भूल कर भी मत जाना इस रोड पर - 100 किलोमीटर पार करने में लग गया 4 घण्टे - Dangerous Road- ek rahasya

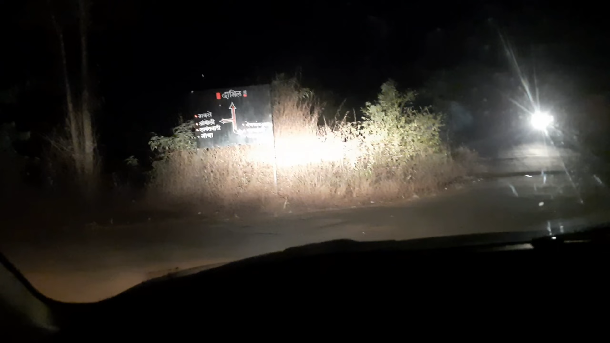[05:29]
क्या बोर्ड लगा है यहाँ से, वो ये जो लगा तो है बोर्ड दिख तो रहा है, सही तो है, सही है।